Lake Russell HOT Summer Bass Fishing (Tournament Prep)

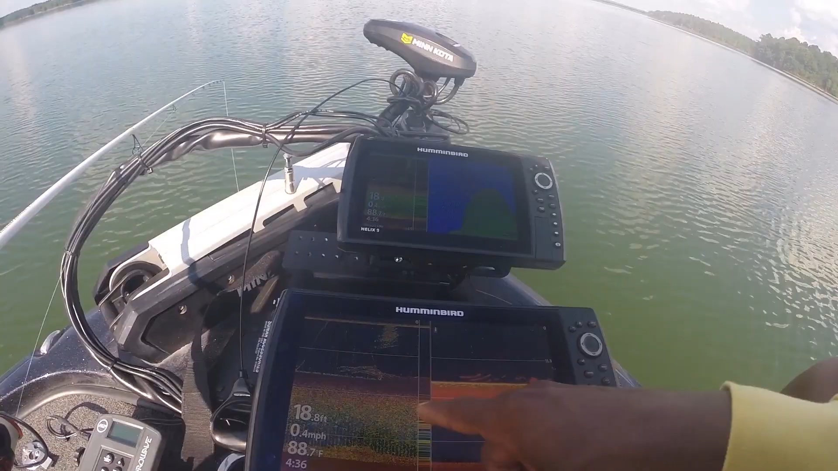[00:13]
On screen: depth 18.8 ft, water 88.7°F, speed 0.4 mph
this is how I fish a 360 all right they're the fish right there that's
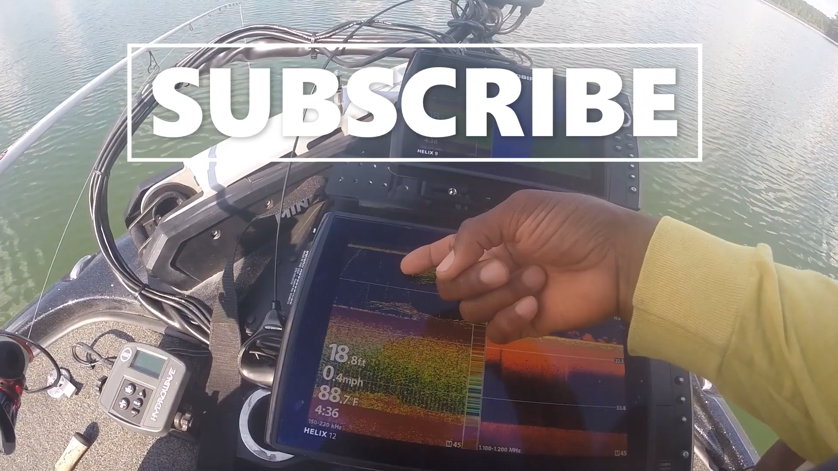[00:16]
my line dropping down into those fish I mean a whiskers from a crawfish down in this throat
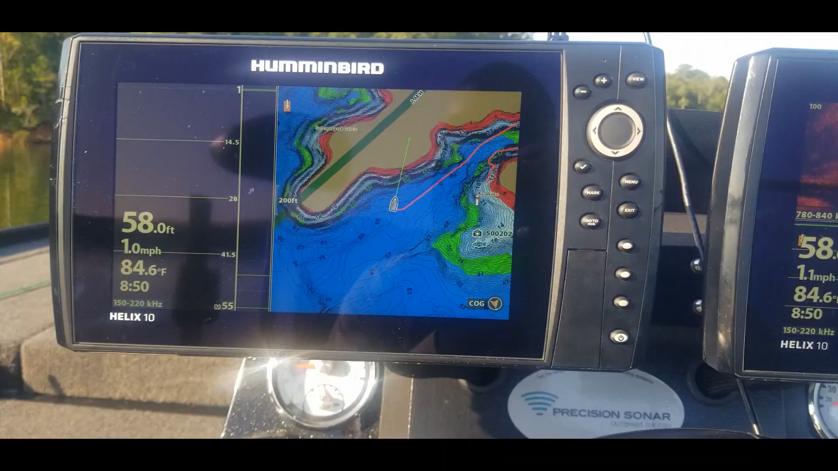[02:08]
On screen: depth 58.0 ft, water 84.6°F, speed 1.0 mph
I want to go in here and hit menu twice go over to HB chart
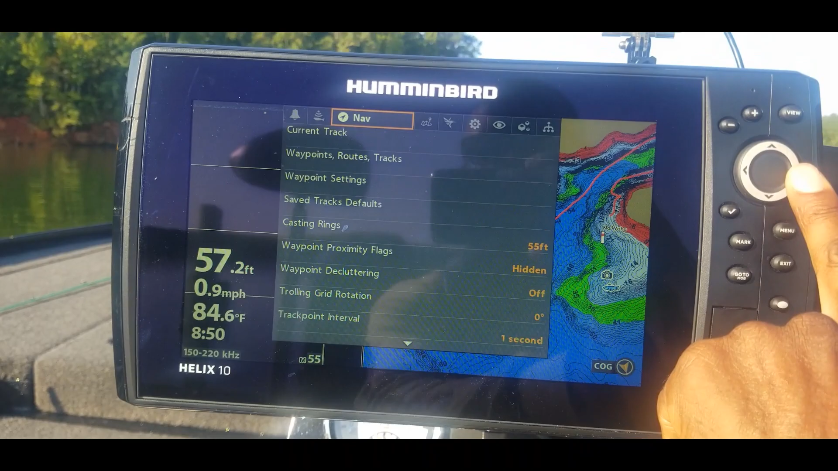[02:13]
On screen: depth 57.2 ft, water 84.6°F, speed 0.9 mph
all right
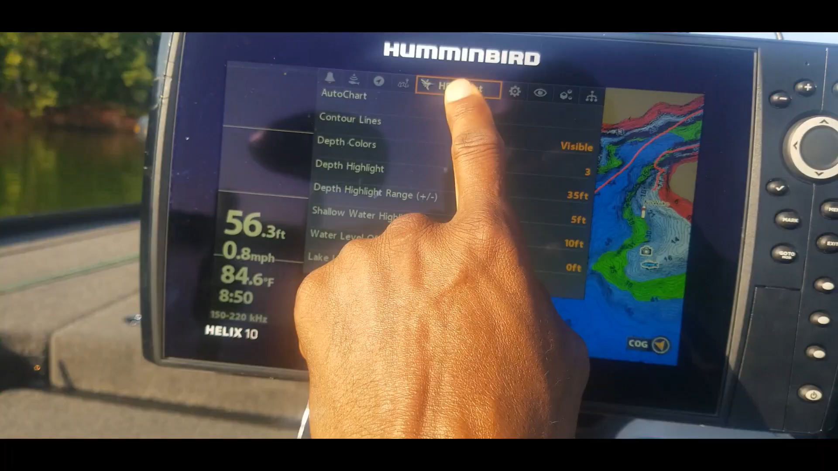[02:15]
On screen: depth 56.3 ft, water 84.6°F, speed 0.8 mph
HB chart then we want to come down to
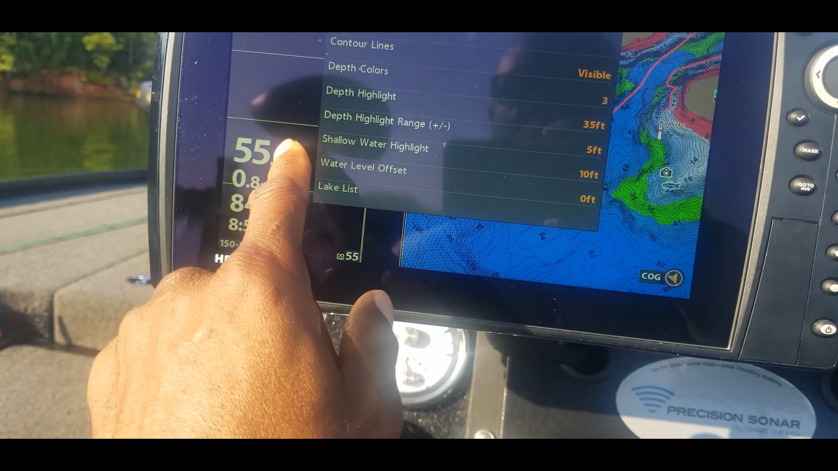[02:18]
let me see shadow shallow water highlight I have that set at 10 let's
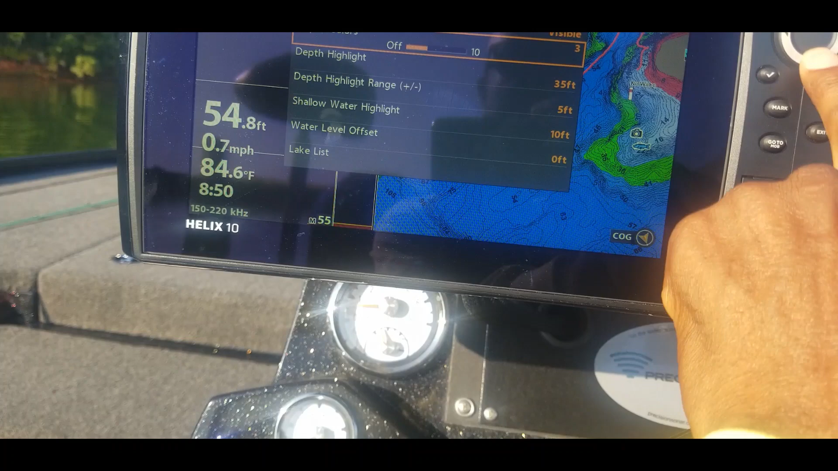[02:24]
On screen: depth 54.8 ft, water 84.6°F, speed 0.7 mph
go ahead and move that down to 5 feet for this lake depth range I
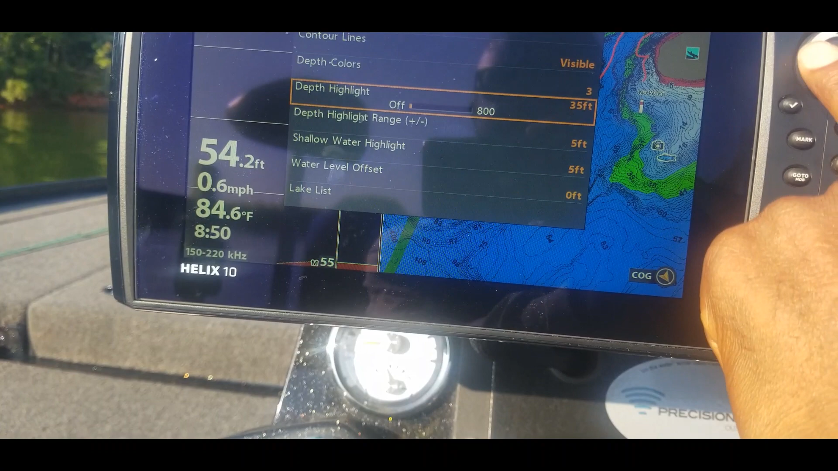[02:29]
On screen: depth 54.2 ft, water 84.6°F, speed 0.6 mph
want to look and maybe the let's go ahead and set this up on about 20
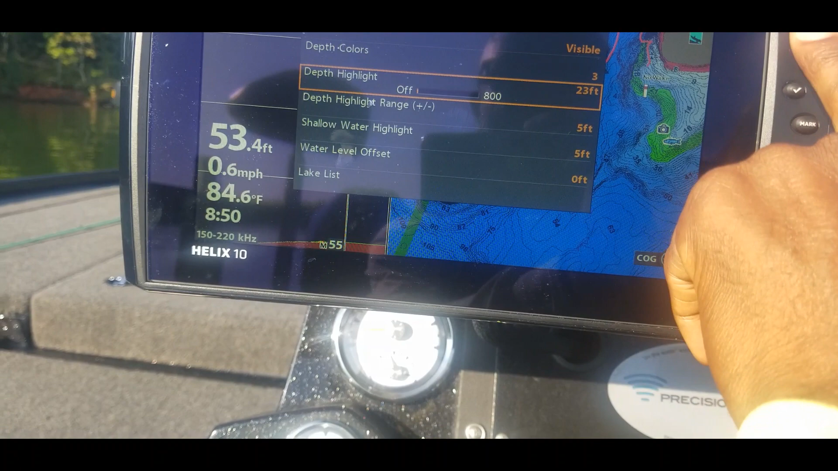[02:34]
On screen: depth 53.4 ft, water 84.6°F, speed 0.6 mph
feet 20 foot range and then I want plus or minus 5 so
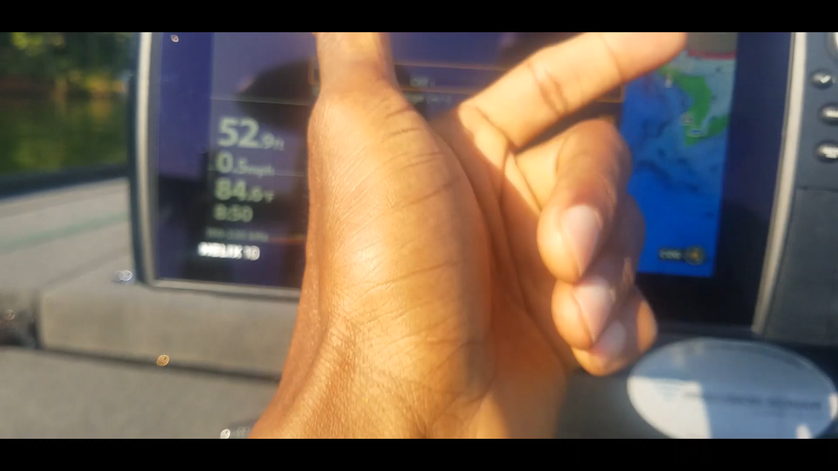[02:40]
On screen: depth 52.9 ft, water 84.6°F, speed 0.5 mph
that'll take me from 15 to 25 feet water level offset okay
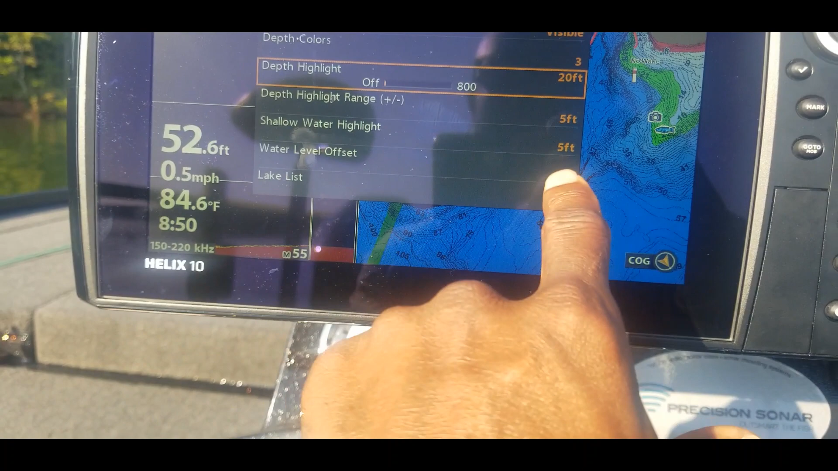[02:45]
On screen: depth 52.6 ft, water 84.6°F, speed 0.5 mph
that is already set at zero again you go to google.com um pull up
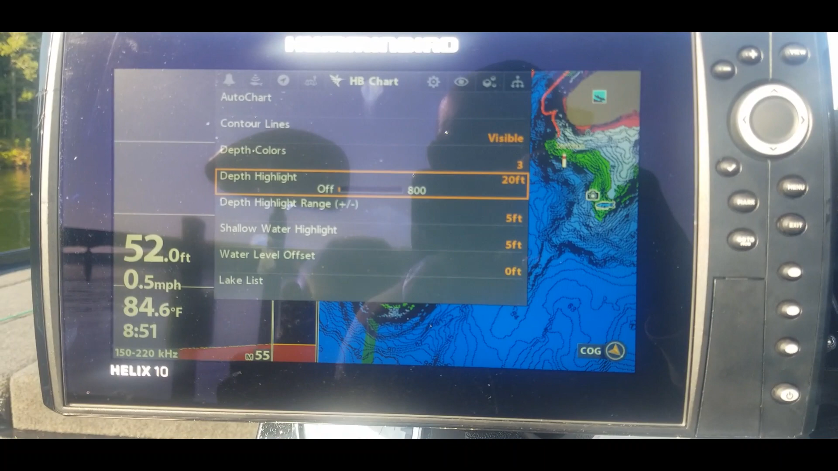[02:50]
On screen: depth 52.0 ft, water 84.6°F, speed 0.5 mph
the lake that you're at and water level and you'll set up your water level offset and
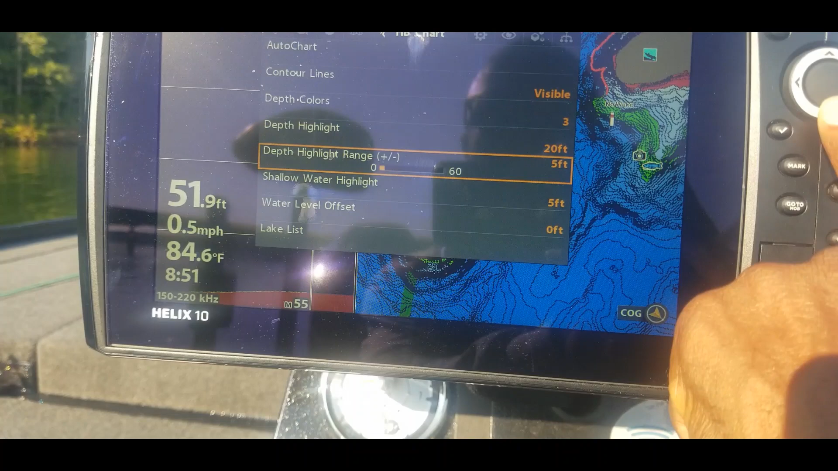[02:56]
On screen: depth 51.9 ft, water 84.6°F, speed 0.5 mph
the final thing is to go down here to lake list this is lake russell
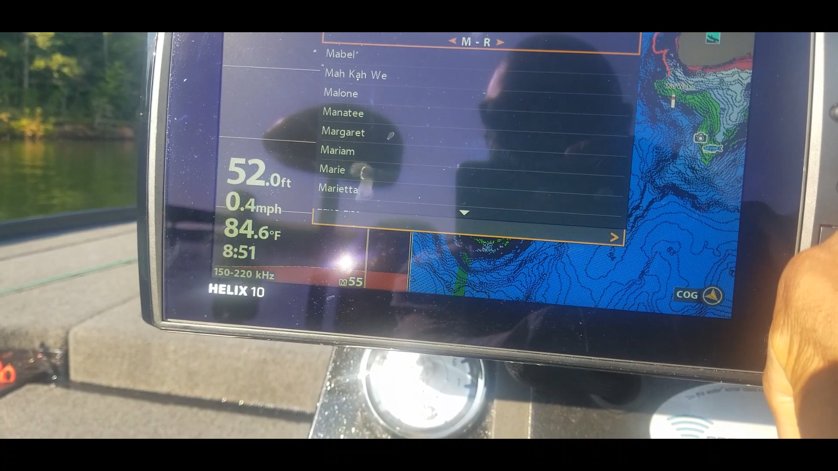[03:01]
On screen: depth 52.0 ft, water 84.6°F, speed 0.4 mph
so let's go down here let's see
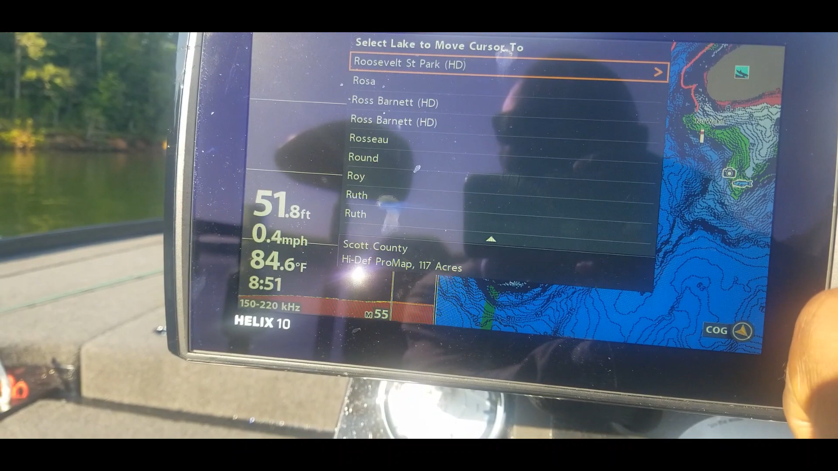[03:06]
On screen: depth 51.8 ft, water 84.6°F, speed 0.4 mph
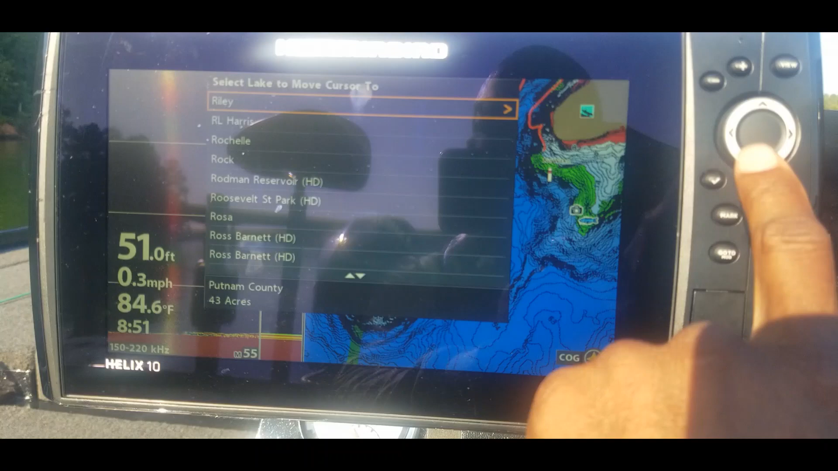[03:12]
On screen: depth 51.0 ft, water 84.6°F, speed 0.3 mph
all right so we want to go to let
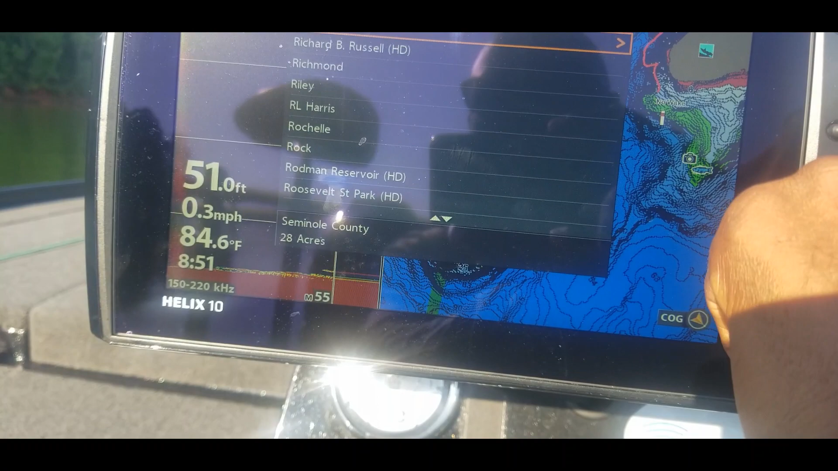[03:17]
On screen: depth 51.0 ft, water 84.6°F, speed 0.3 mph
me see richard b russell there we go richard b russell go ahead and choose that
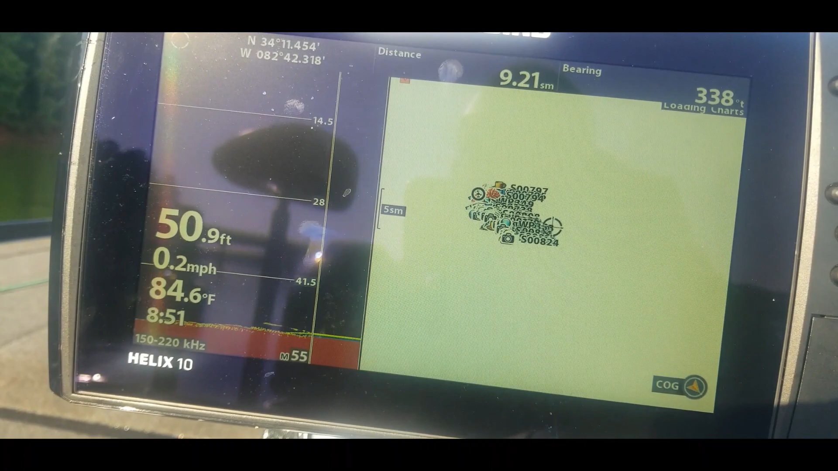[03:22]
On screen: depth 50.9 ft, water 84.6°F, speed 0.2 mph
lake and now on my mapping it went ahead and zoomed in on that lake so now
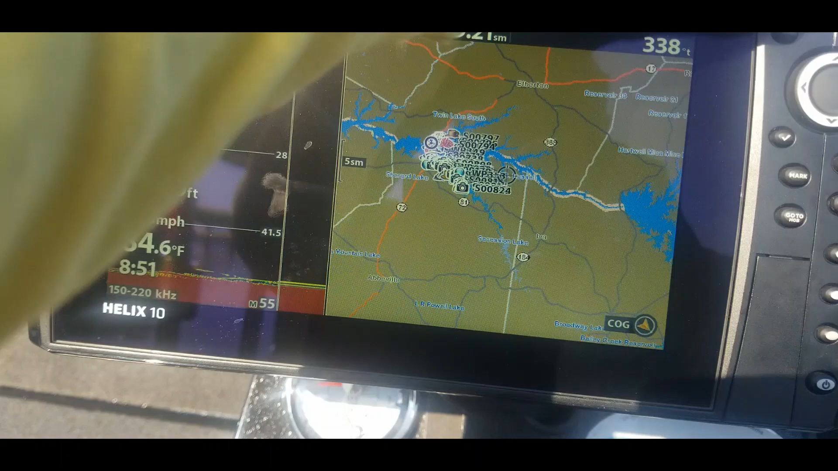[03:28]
go ahead and get that mapping there good